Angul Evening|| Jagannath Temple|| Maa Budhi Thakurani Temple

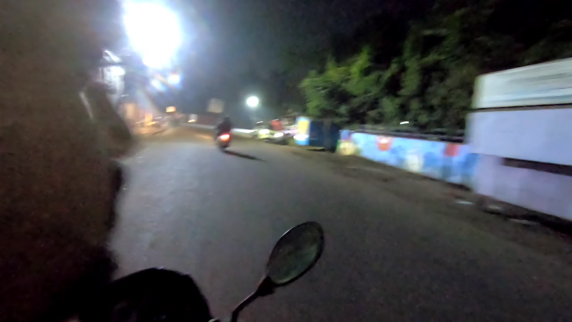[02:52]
इसीलिए कभी भी आप रोड पे चलें, बस वालों को साइड होके देखे चले, चाहे दूर होके जाएं बट साइड देखे जाएं।
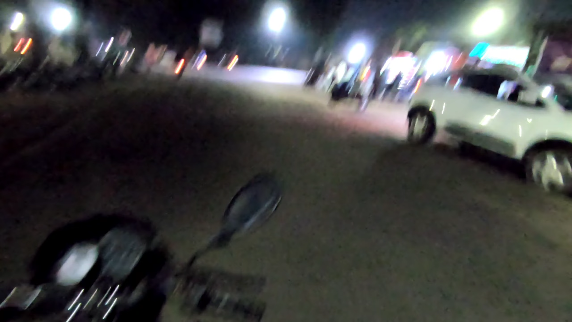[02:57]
यहाँ पर आप लोग कुछ भी खा सकते हैं, मतलब पैसा देने के बाद ही मिलेगा आप लोगों को,
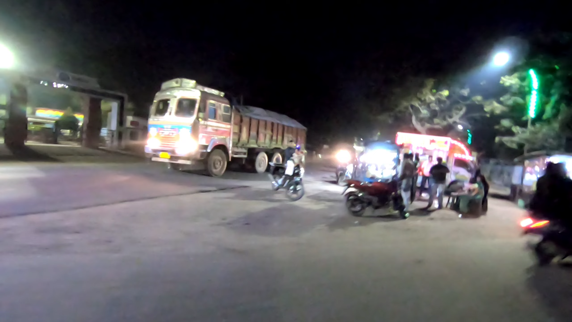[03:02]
बिना पैसे देने के बाद, बिना पैसे। अभी हम लोग पूरी पानी करेंगे ना देते हैं।
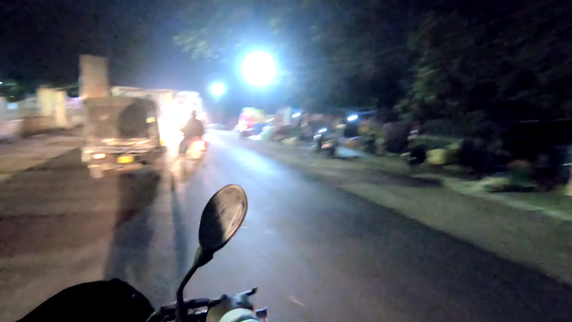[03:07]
कहाँ से? अभी क्या ना, जाम बहुत ज़्यादा हो गया लग रहा है अभी।